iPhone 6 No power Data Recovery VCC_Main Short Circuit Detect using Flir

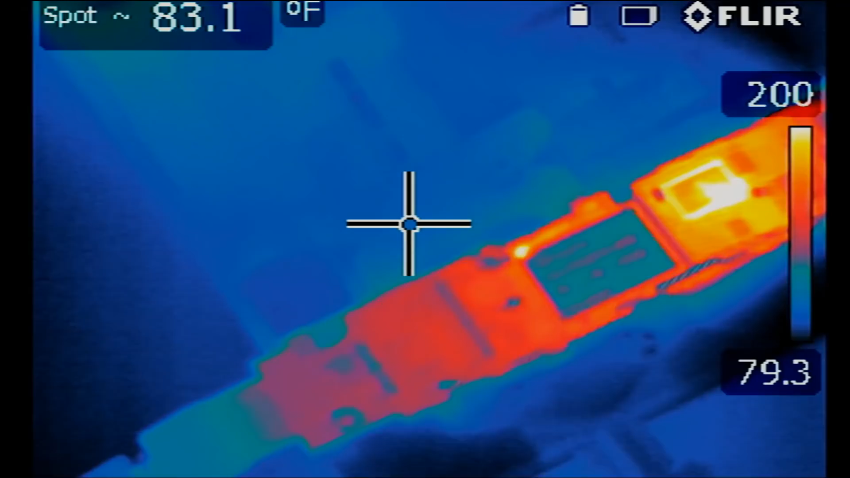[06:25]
On screen: spot 83.1°F
And raise the temperature boundary here.
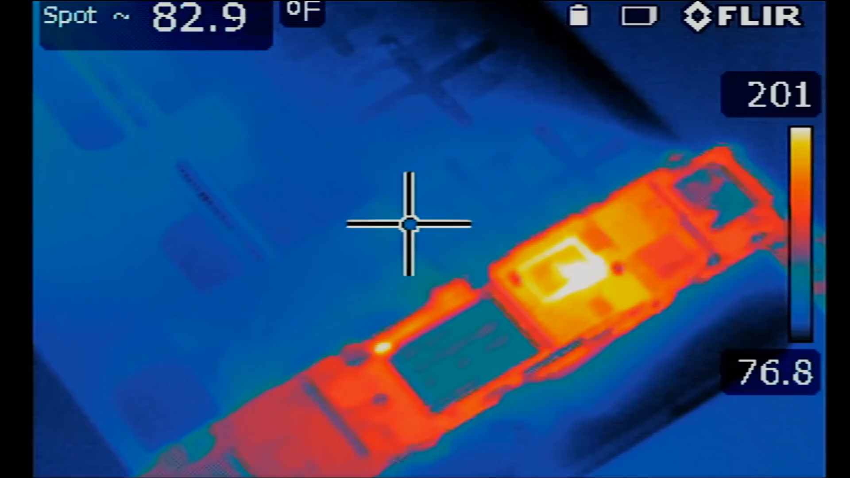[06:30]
On screen: spot 82.9°F
Where is that short coming from? I mean, I see two hot spots on the board. I see one over here.
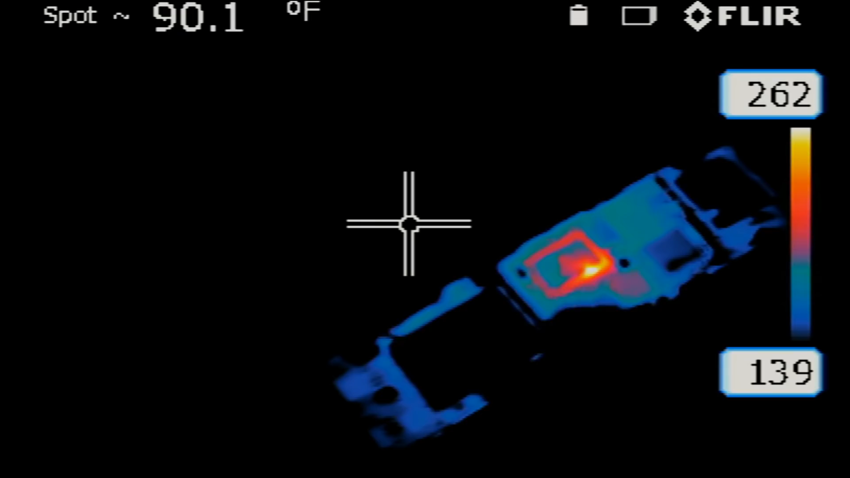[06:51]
On screen: spot 90.1°F
Oh, this may be the one I told you about that it's common for that capacitor to be shorted to ground. So maybe that's the problem. Let me power the meter off. I just press the power button on that red meter and it cut the power of the board.